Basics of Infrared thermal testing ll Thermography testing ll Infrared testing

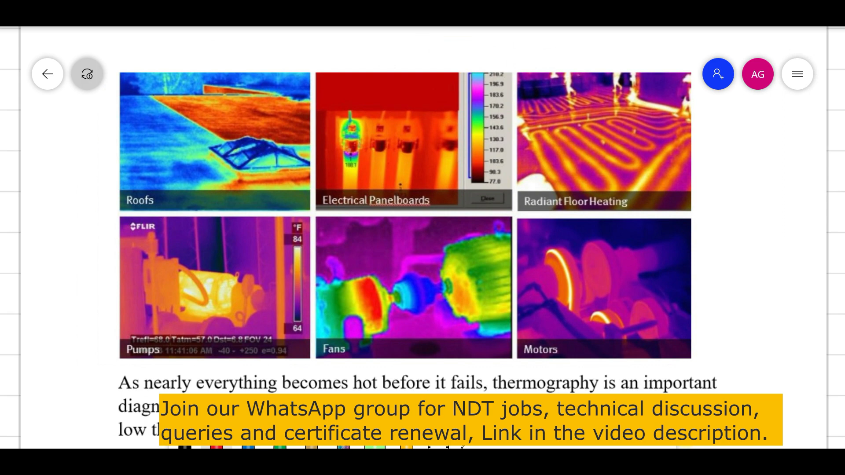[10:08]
यहाँ पे देख सकते है इस तरह से आपको indication देखने को मिलेगा ठीक है यह temperature
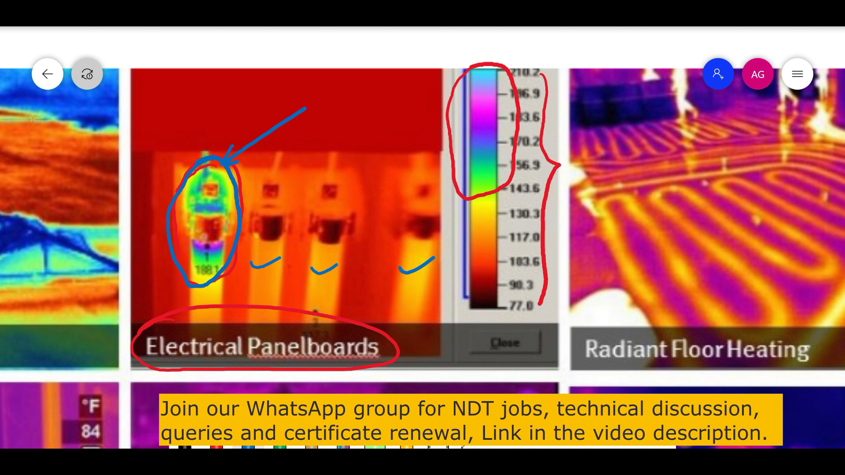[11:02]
कोई defect है ठीक है इस तरह से आपको indication दिखाएगा यहाँ पे देख सकते है यह तीनो जो पैनल है इसमें normal temperature है ठीक है तीनो same दिख रहा है जबकि यह जो है यह abnormal है ठीक है मतलब कि ज्यादा temperature है उदर तो इस तरह से आपको देखने को मिलेगा
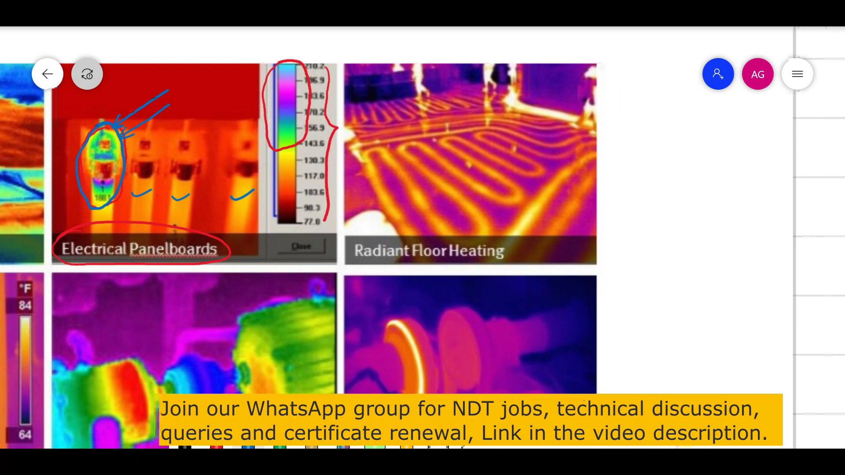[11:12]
यहाँ पे एक और figure भी आप देख सकते है ठीक है यह बीच वाला यह जो है यह आपका radiant floor hitting करके यहाँ पे coil दिया हुआ है तो coil में
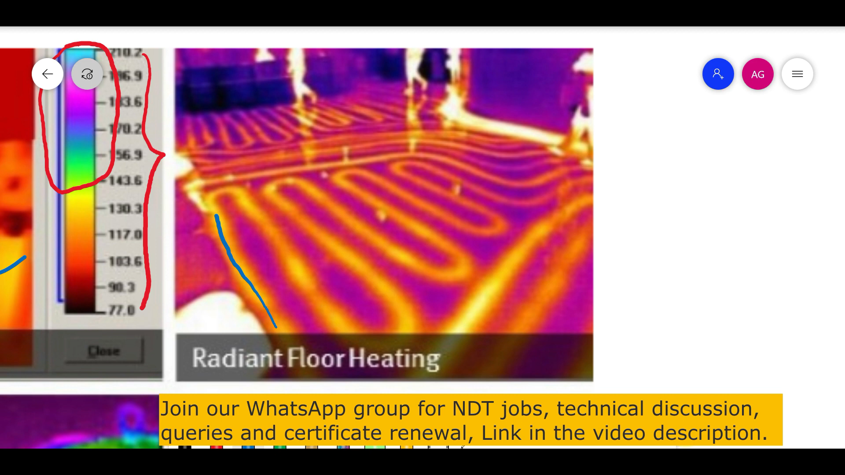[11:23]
temperature यहाँ पे ज्यादा है यह area में ठीक है पर यह normal temperature है अगर abnormal होगा तो इसका जो color है वो change हो जाएगा
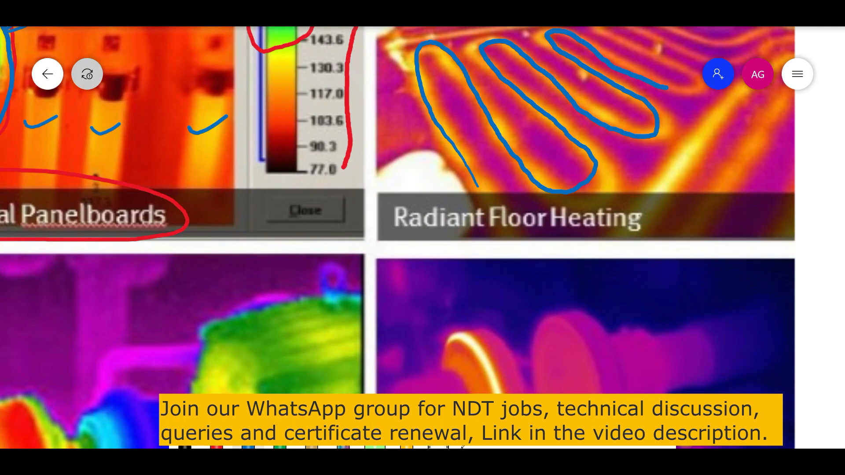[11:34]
इसके अलावा यहाँ पे भी आप देख सकते है यहाँ भी temperature
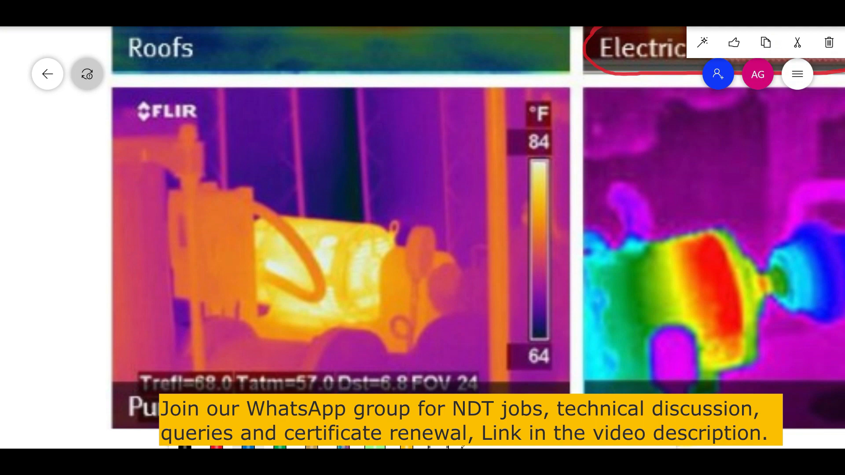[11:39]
On screen: scale top 84°F, scale bottom 64°F
दिया हुआ है ठीक है यहाँ पे temperature जो है यह सबसे ज्यादा
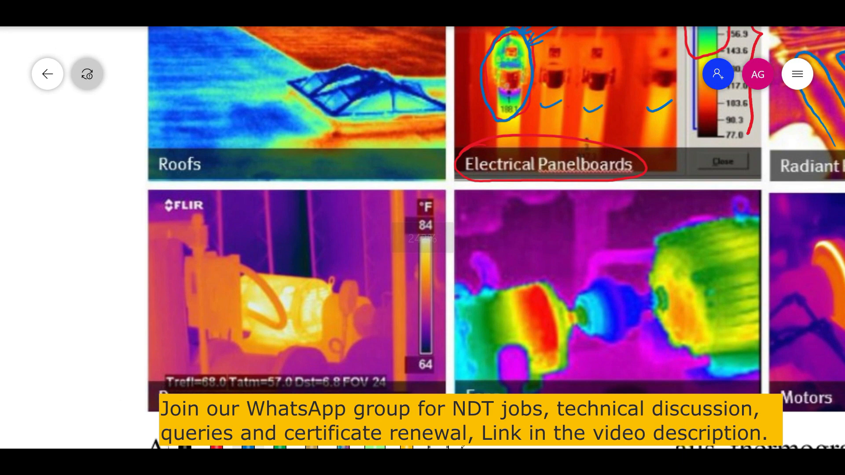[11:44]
On screen: scale top 84°F, scale bottom 64°F
है यह temperature का scale सबसे ज्यादा है तो यह area में temperature ज्यादा
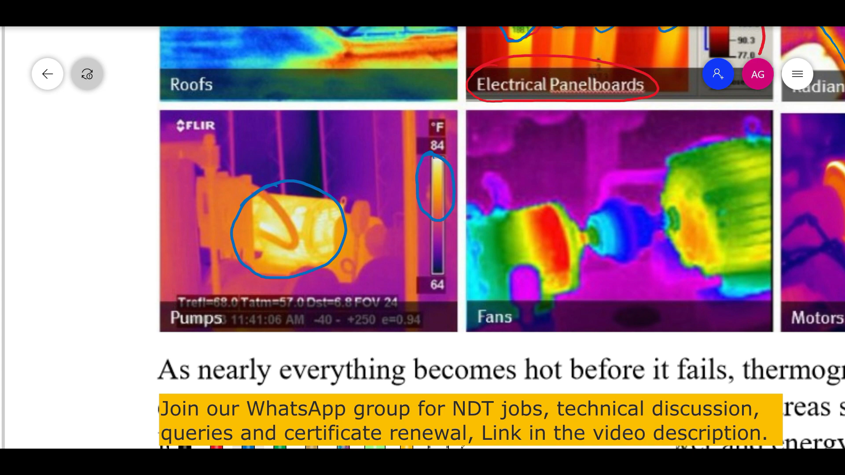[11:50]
On screen: scale top 84°F, scale bottom 64°F
है इसके अलबाव यह pump का figure है fan वगेरा है ठीक है motor का fan है यह सब यहाँ पे figure दिया हुआ है तो इस तरह से आप इसमें check कर सकते हैं
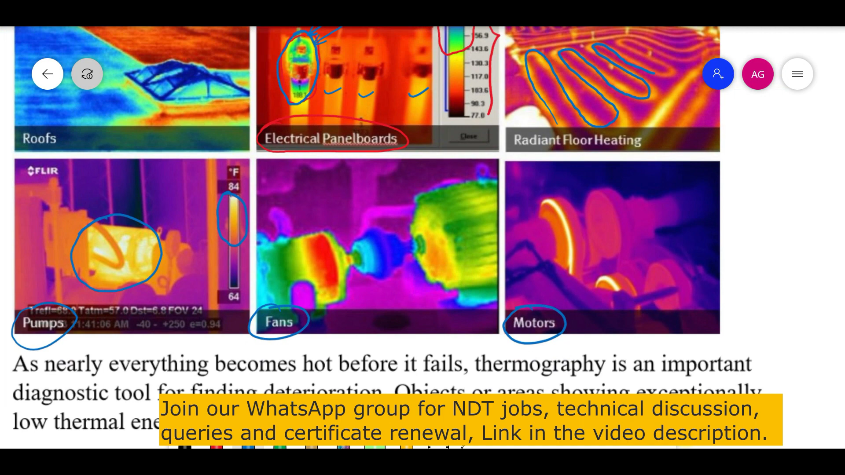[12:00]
As nearly anything becomes hot before it fails Thermography is an important